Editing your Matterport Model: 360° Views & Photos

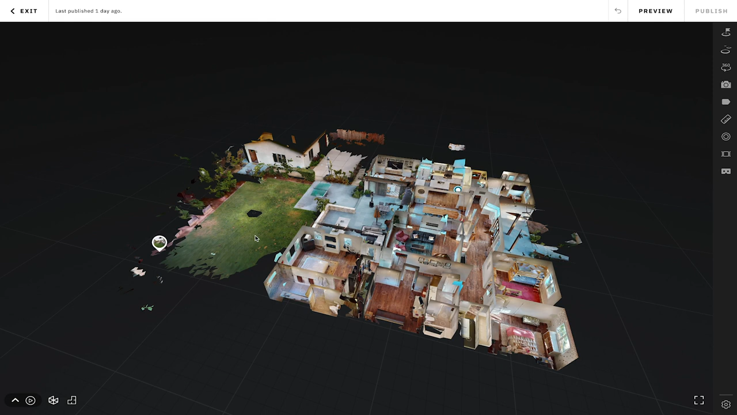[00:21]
You can see it's right over here. It's got a little 360 icon and if I click on that let's just take a quick step back and overview what we have going on in this tool. First of all the panel comes out with a thumbnail of all of my 360s. In this case I just have the one of the backyard over here. As with the other tools I can collapse or expand this panel to see more or less of this window over here. In the top right corner of the view you can see its number right here.
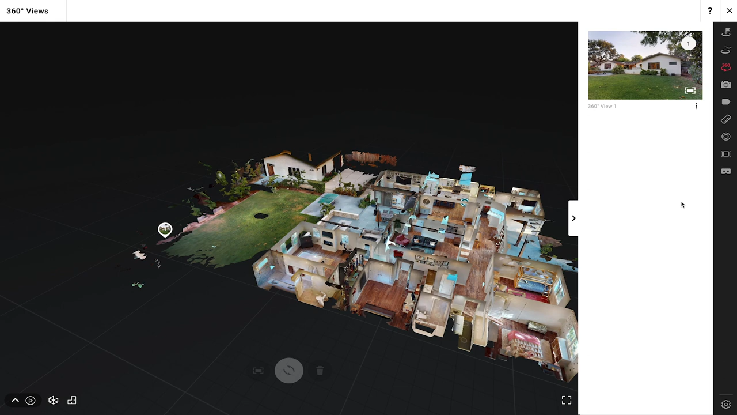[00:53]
If I had more listed you would see two, three and so on. In the bottom right corner I have the preview button.
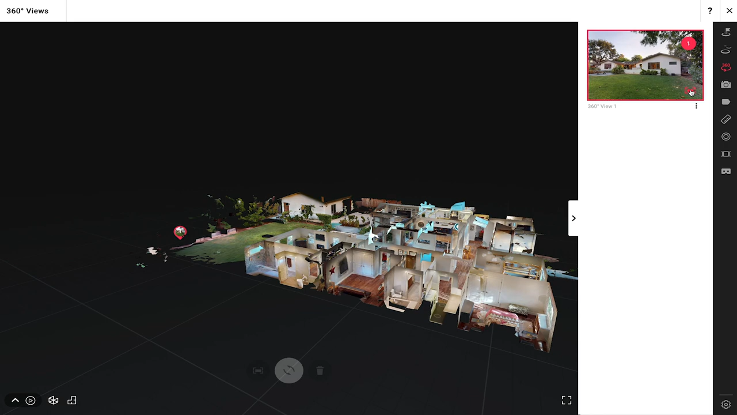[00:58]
This allows me to get a full view of this 360 view.
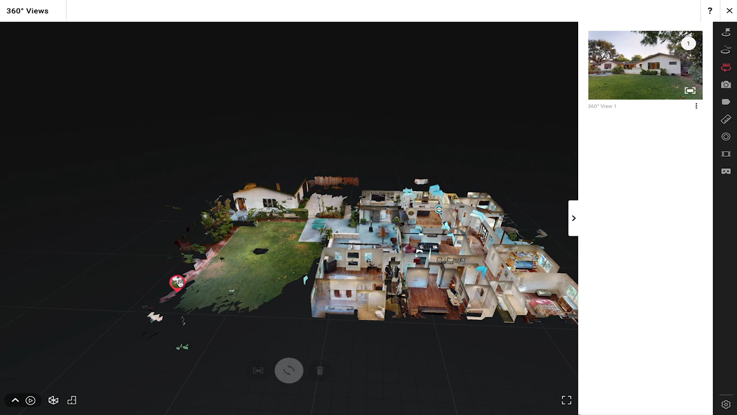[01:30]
So for example if I press the number two to see my dollhouse view you can see my 360 view is placed right here. Also in this pin is the number one so that I can easily reference which 360 view that's referring to and from the menu here I can press remove and it'll just remove it from the model.
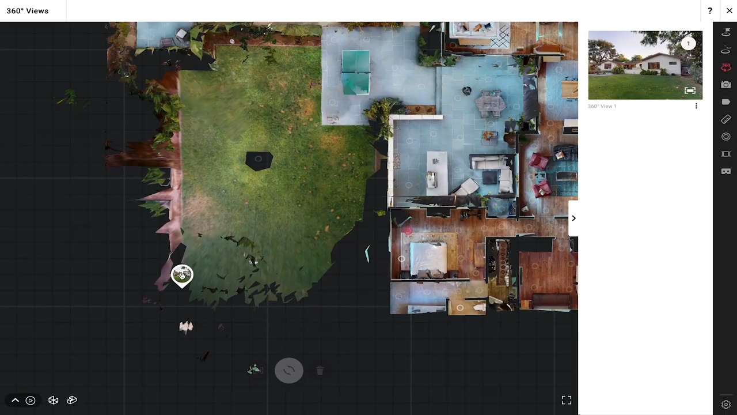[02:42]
So you can either tap the 360 view and then press the rotate button here or you can just tap the thumbnail up here to
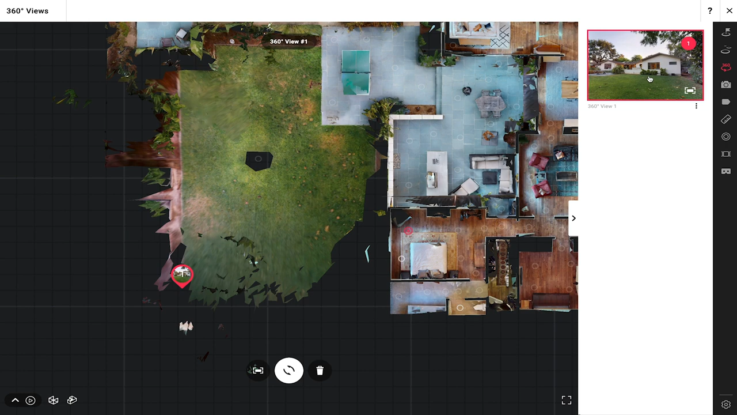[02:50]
select it and again just press the rotate button here. You'll see that the 360 view expands and to get a better image I can just kind of move it over here zoom in a little bit and I can grab it and rotate it. So this is really important to properly rotate it because this is going to affect the user's experience when they navigate to the 360 view. So this looks right.
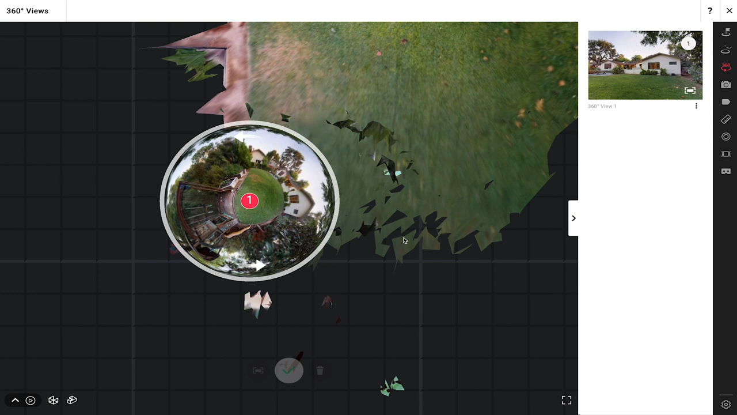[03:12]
Now I can just go ahead and click anywhere to make that go away and I can zoom out again.
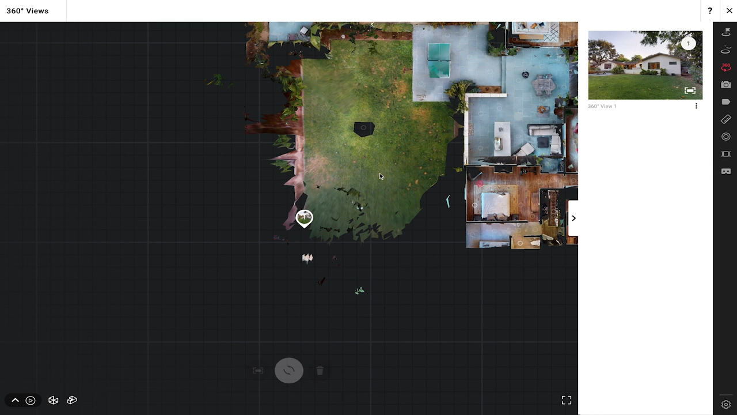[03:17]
Now let's go ahead and test this and see what it looks like.
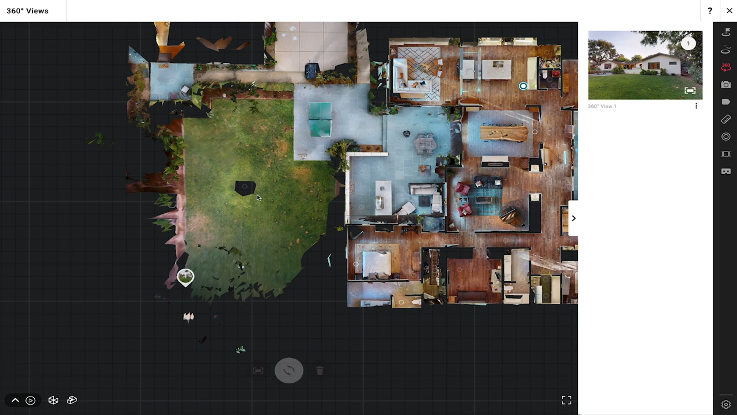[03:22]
So I'll go ahead and zoom in here to my 3D scan and turn around and you can see the portal is right here to my 360 view.
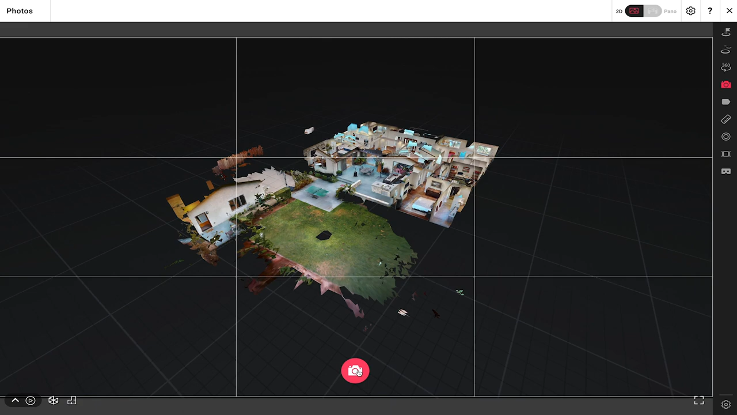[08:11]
I can also press the number 2 to go and see the dollhouse view if I want to grab this as my photo. I can grab a snapshot of this or the floor plan view as well. So anything that I see in my viewport here I can grab as an image that I can use in my marketing campaign.
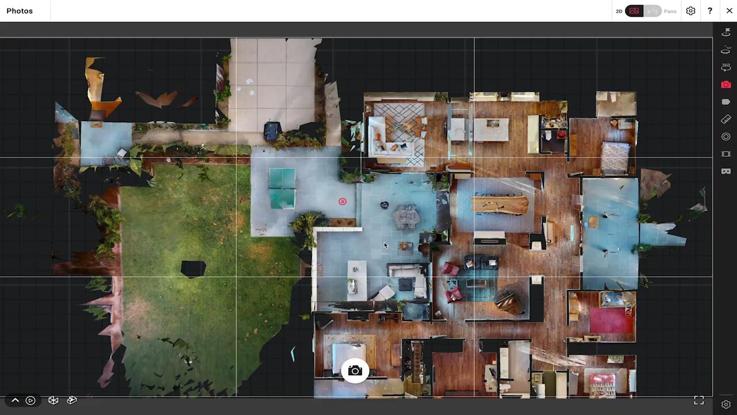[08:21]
Now if I'm in the inside view and I want to just grab a shot of this house for example,
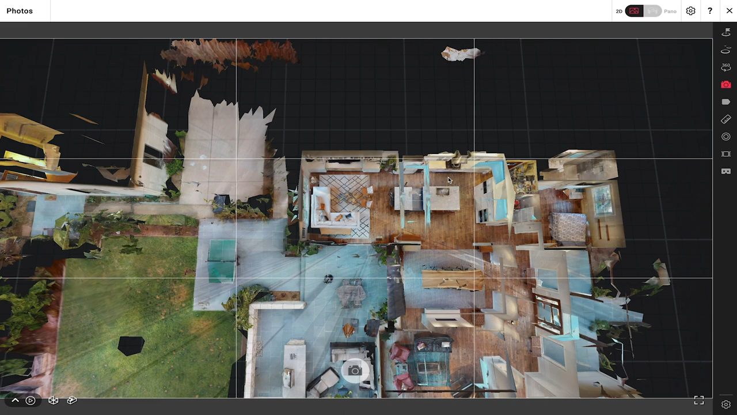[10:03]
So what I'll do is go ahead and navigate my way to a room where I've already captured a measurement and now all I need to do is go into my settings button right here and choose to include those measurements and labels.